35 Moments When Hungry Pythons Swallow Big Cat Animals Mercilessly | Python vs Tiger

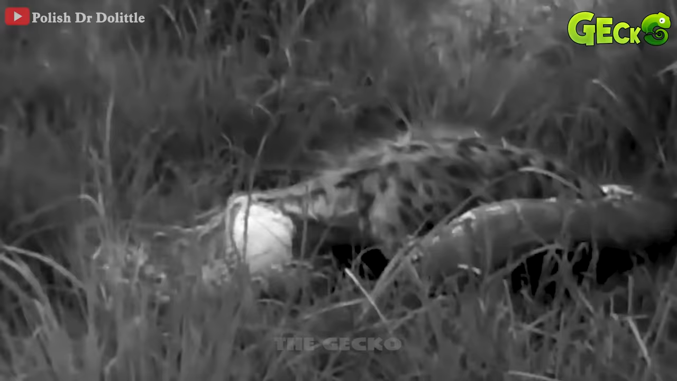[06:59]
Lucky for the python, because the hyena was alone this time, the python easily attacked the hyena.
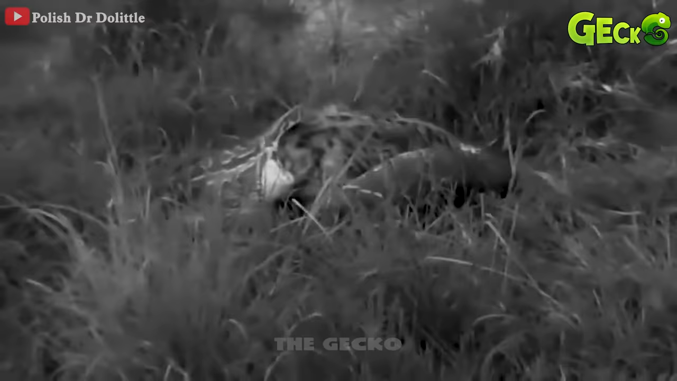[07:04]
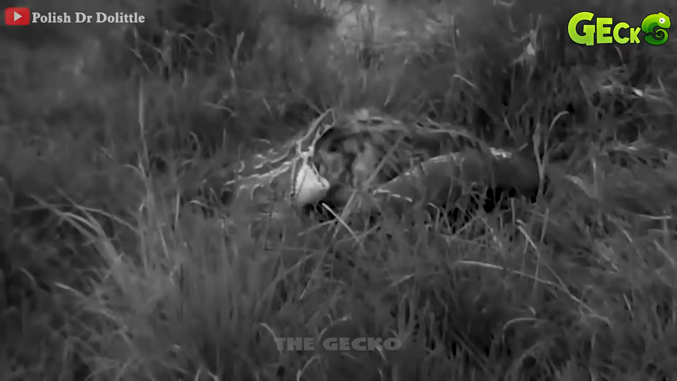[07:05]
The python aggressively rushed into the black panther's lair and attacked the cub.